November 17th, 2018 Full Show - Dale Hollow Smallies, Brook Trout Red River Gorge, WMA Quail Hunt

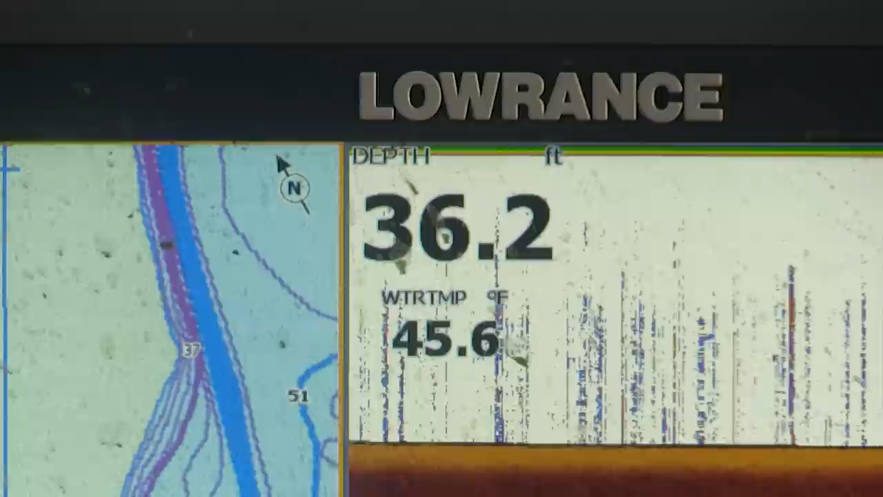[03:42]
On screen: depth 36.2 ft, water 45.6°F
And we're sitting in between 35 and 40 feet of water. And we're catching fish in 15 to 18 feet. So, hey. Now we're onto something. We just run around and do this all day.